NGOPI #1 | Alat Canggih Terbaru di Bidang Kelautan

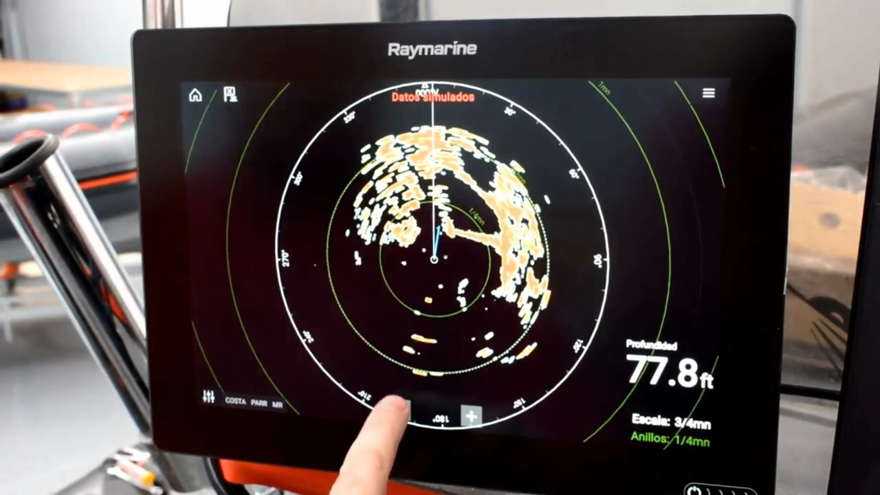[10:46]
Jadi objek itu bisa kelihatan dia dari mana, kemana, dan tingginya itu seberapa gitu.
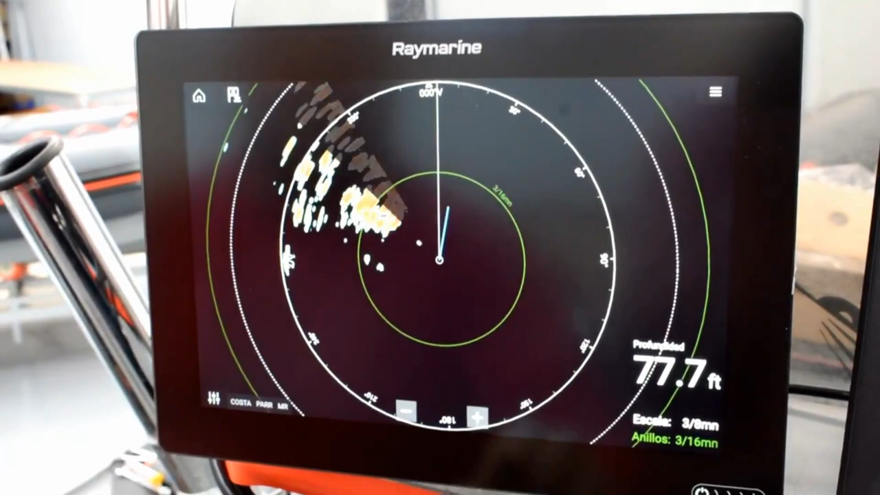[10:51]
Nah, bidang kalkulasi.
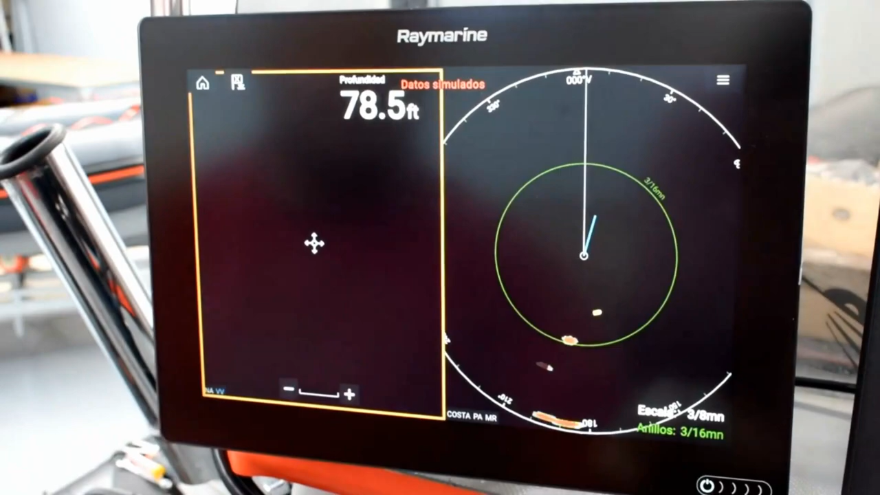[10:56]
Apalagi informasinya itu yang lain. Informasinya yang lain kelebihannya ini dia kan scan-nya 360 derajat.
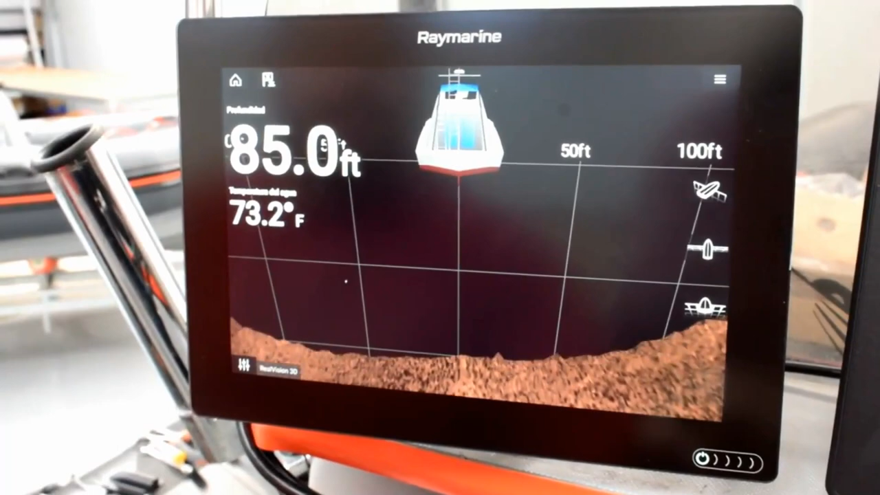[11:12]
On screen: depth 85.0 ft, water 73.2°F
Dia bisa sampai 60 fps. Iya, jadi datanya bisa banyak banget lah sebenarnya.